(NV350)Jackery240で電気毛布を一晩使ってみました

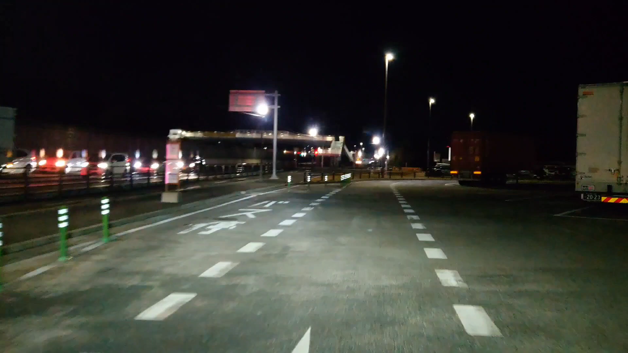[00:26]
けども せっかくなんで車中泊久々にやっていこうと思ってます 結構駐車場いっぱいだ